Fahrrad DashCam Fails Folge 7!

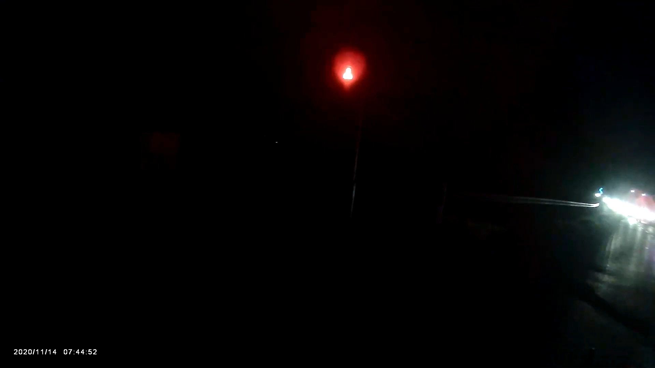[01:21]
Da steht man an der Bedarfsampel. Bedroht. Also für die Autofahrer. Wird einfach drüber geprächt. Wäre es ein bisschen schneller gewesen, dann hätte es gescheppert.
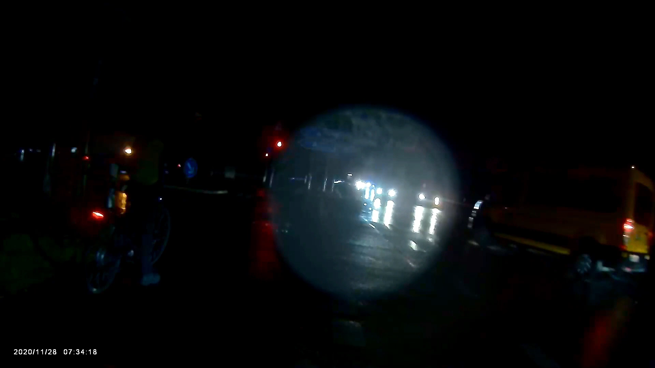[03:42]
Warum fahrt ihr nicht rüber? Ist doch rot. Interessiert euch doch sonst nicht. Na ja, die haben mich auf jeden Fall komisch angeguckt, aber erstmal nicht reagiert. Und dann sind wir weiter gefahren, weil es gerade grün wurde. Die Bedarfsampel ist tatsächlich rot und es wird trotzdem drüber geprescht.